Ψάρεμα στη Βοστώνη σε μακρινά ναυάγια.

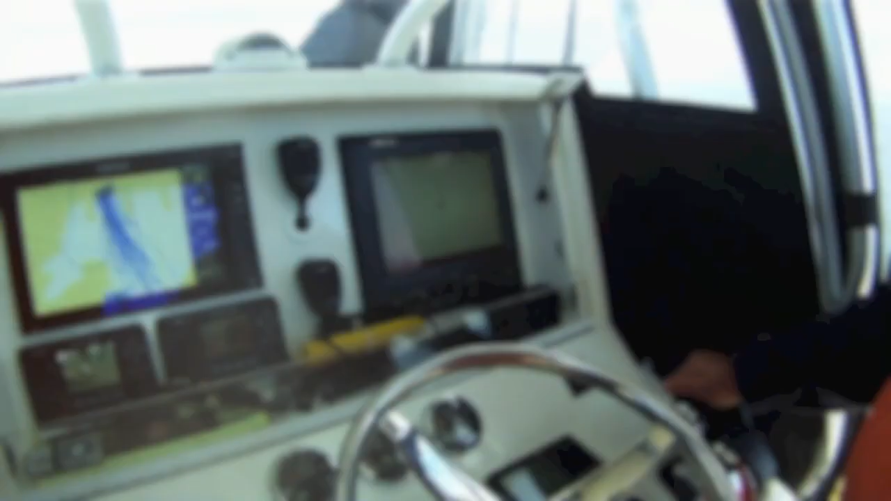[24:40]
Παιδιά, τώρα πήρθαμε στο ναυάγιο πάλι.
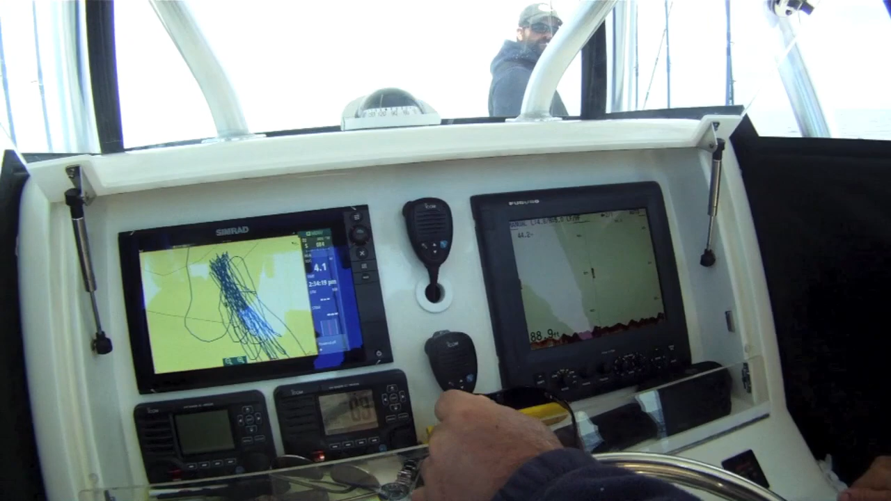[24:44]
Έχουμε βρει μια ωραία πέτρα τζιμάρα. Τώρα με το που θα ξαναφάνει πάνω δεξιά.
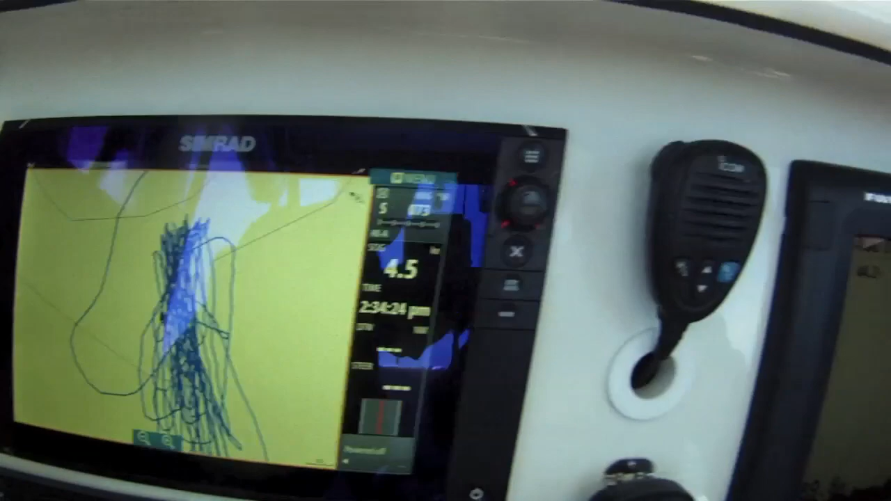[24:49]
Κοίτα πόσες φορές έχουμε πάει πάνω κάτω. Πάνω κάτω, δεν σταματάμε. Θα φανεί εκεί.
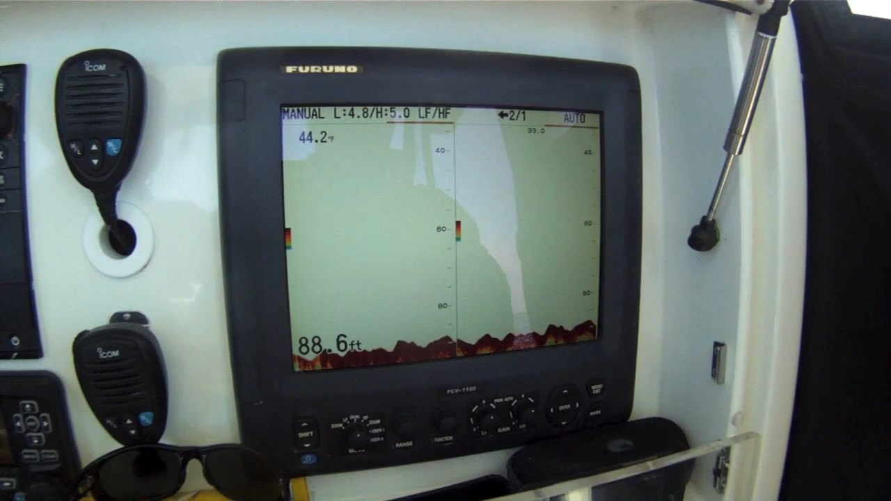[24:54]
On screen: depth 88.6 ft, water 44.2°F
Τώρα θα το δεις. Να το άρχισε και φαίνεται. Να το πετιέται. Να το.
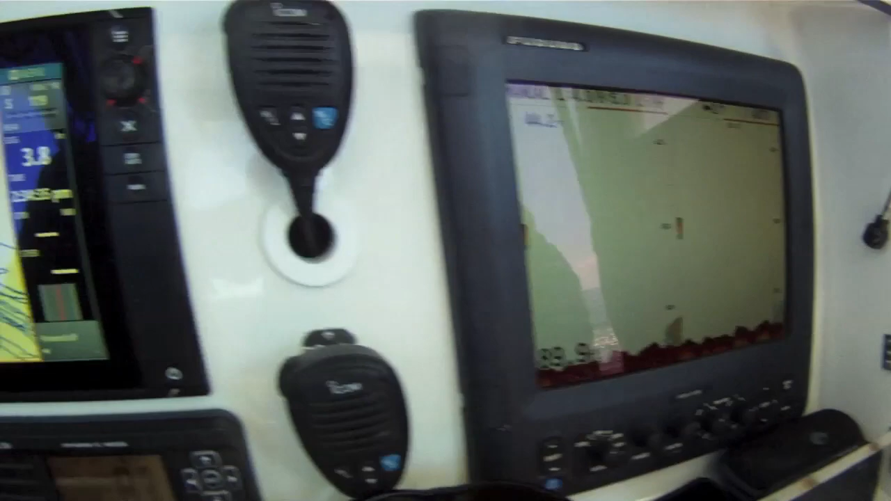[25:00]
Δεν πεις. Τα ψάρια. Έκανα κύκλο αυτή τη φορά όμως, αλλά κοίτατε. Περνάς λίγο από δίπλα. Κοίτα εδώ, κοίτα εδώ.
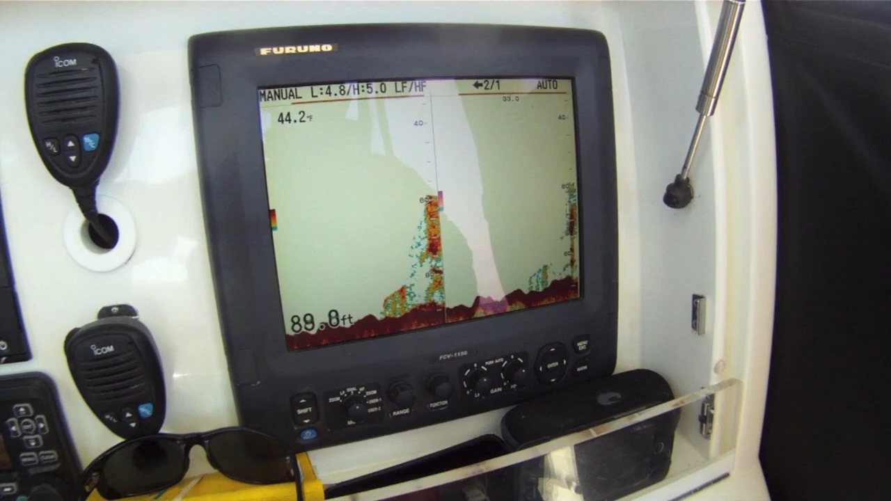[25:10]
On screen: depth 89.8 ft
Και δεν υπάρχει τίποτα. Δείξτε τους και τι έχουμε πιάσει τώρα στο πάτωμα.
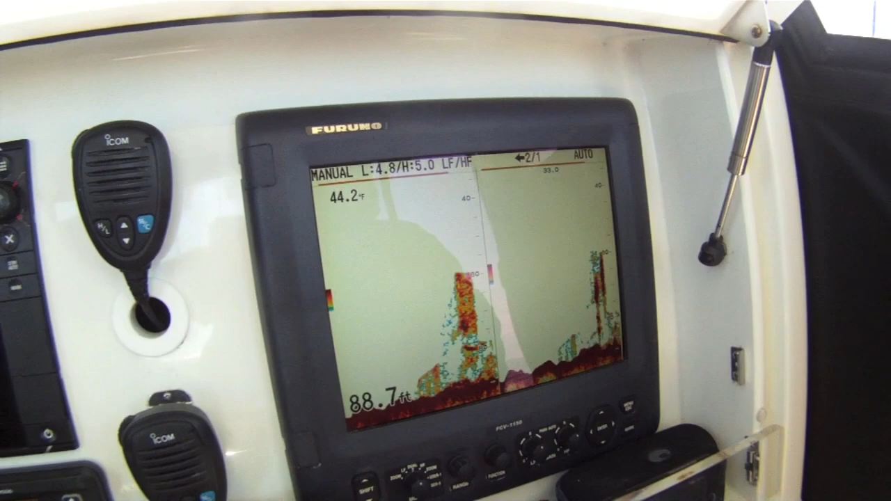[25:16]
On screen: depth 88.7 ft
Κοίτα στο πάτωμα τι έχει. Αυτά είναι σαν χυλού, όχι σαν χυλούδες.